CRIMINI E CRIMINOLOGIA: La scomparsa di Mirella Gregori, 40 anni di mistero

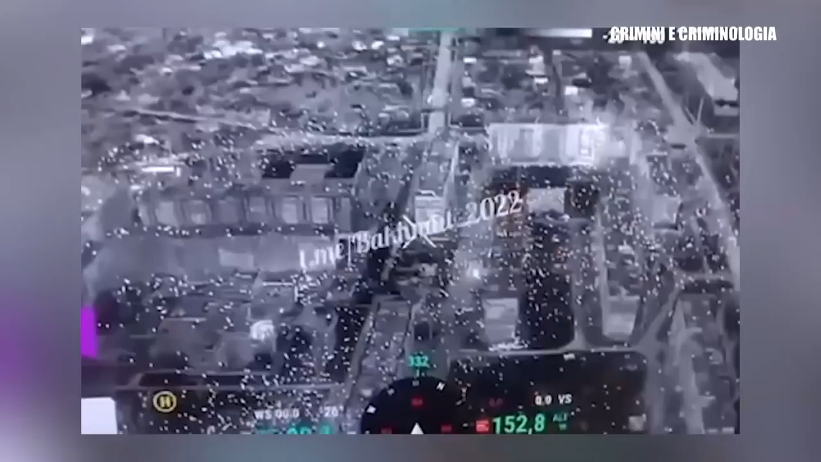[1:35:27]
i militari del suo battaglione sono stati coperti con questi fuochi al fosforo si può sentire quello quindi questo è un video che ha girato